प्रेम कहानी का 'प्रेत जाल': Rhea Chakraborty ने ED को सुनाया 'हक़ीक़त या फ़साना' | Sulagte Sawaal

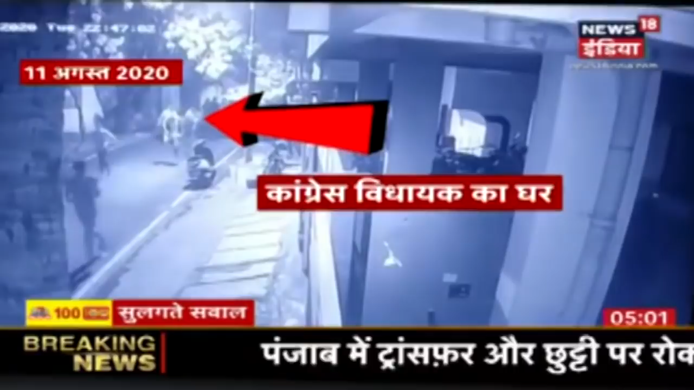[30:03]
तो ग्यारा अगस्ट इसी महिने की ये तस्वीरे हैं जब किस तरह से कॉंग्रिस